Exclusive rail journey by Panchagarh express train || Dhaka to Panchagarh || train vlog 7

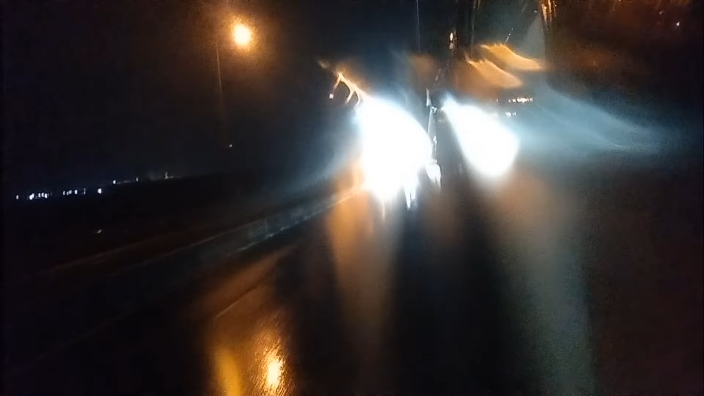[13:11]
আর এই যমুনা সেতুতে আসার সাথে সাথে কিন্তু বৃষ্টি শুরু হয়ে গেছে, তাই ক্যামেরায় কিন্তু ঠিক ভালোভাবে দেখা যাচ্ছে না।